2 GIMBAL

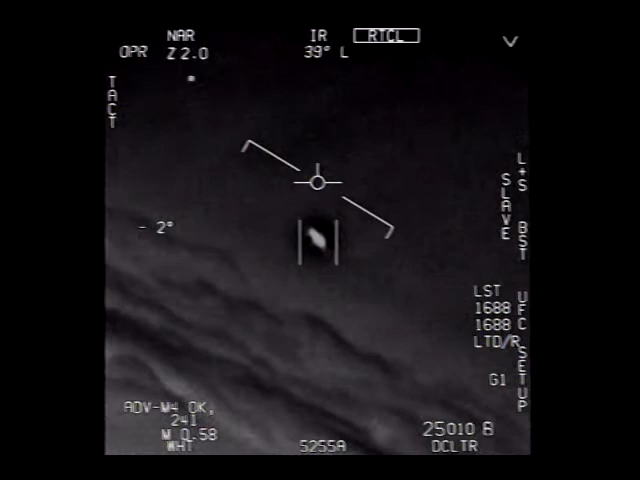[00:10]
There's a whole fleet of them, look on the ASA. My gosh! They're all going against the wind, the wind's a hundred and twenty miles far west. Look at that thing, dude.